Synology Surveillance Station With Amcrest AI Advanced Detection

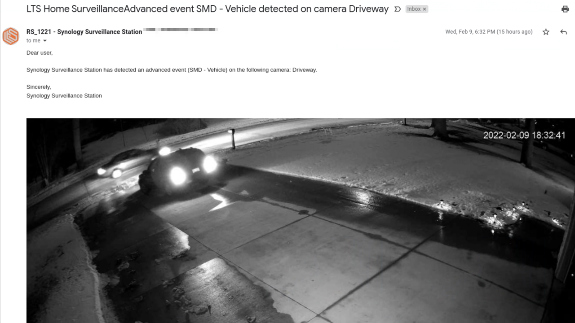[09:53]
really interesting to me this is just a screenshot from my email and you can see LTS home surveillance vehicle detected now the system did not tell you that in the event log within the web interface of Synology but when it sends an email it will tell you that there was an SMD vehicle or SMD person or human in your driveway and so I like the fact that they have that knowledge and can email it to you and show up in the notifications on the app but for whatever reason Synology has omitted that information or at least I'm unable to find menus